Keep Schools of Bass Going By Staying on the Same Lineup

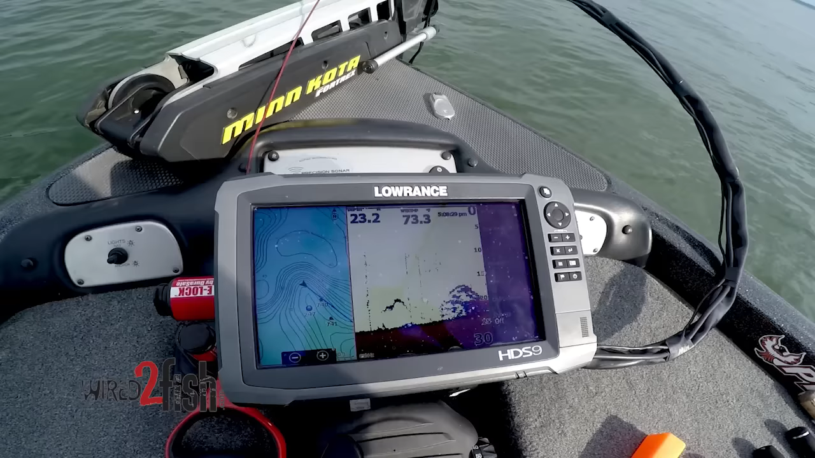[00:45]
Take the trailer motor and just keep us up there.
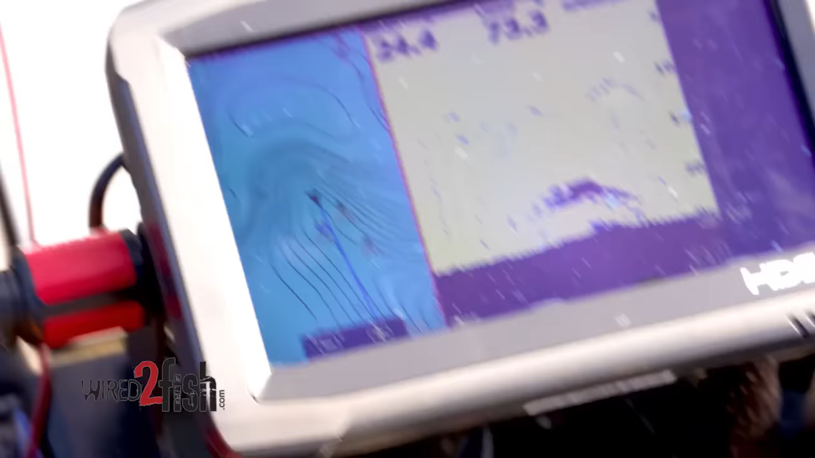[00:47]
Kind of see that blue point?
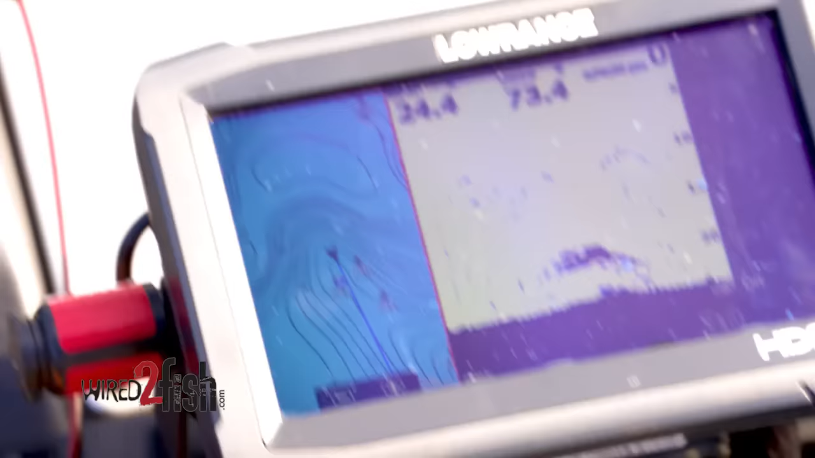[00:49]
We want to go towards the current.
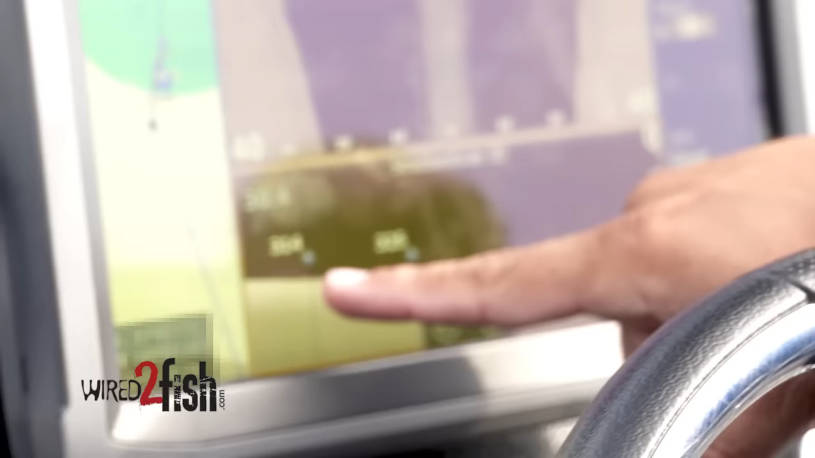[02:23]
So I graph over and figure out exactly where they're sitting on the place that I'm fishing. And then I'll put a way point down on it.
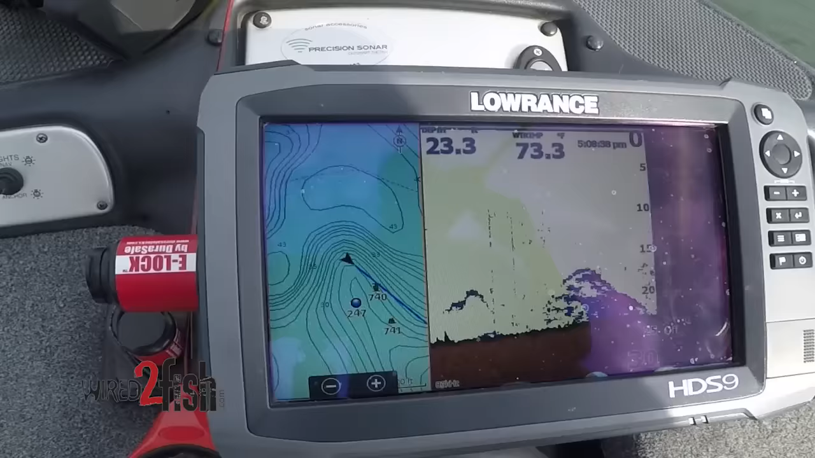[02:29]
And then one of the things I do is I extend my course heading so it has a line coming out from the head of my cursor and I can turn and spin and face directly at that school because they might only be on a hard spot,
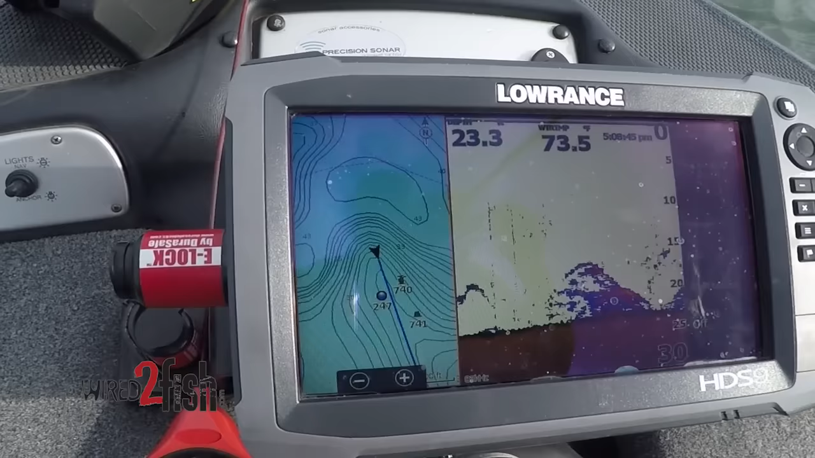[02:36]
you know, six feet wide. And if I can't hit that spot every time, I could miss them by five feet and not get a bite.